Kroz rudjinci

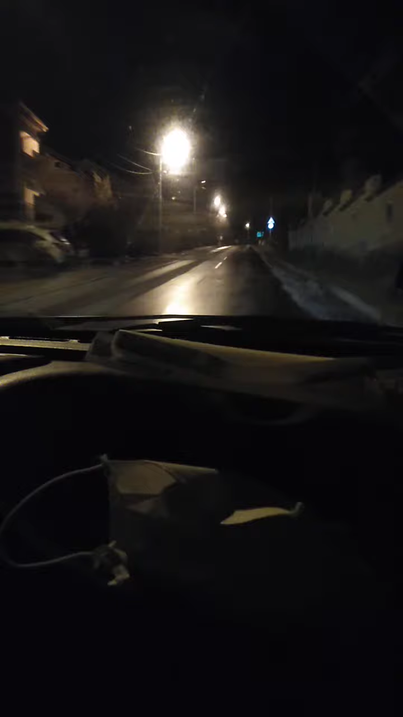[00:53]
ovoj ovako se zna da je ovo ulica koja se jednom delom račiva ka koču i kopolniku a drugim delom ka jednom delu banje znači op uvre jebote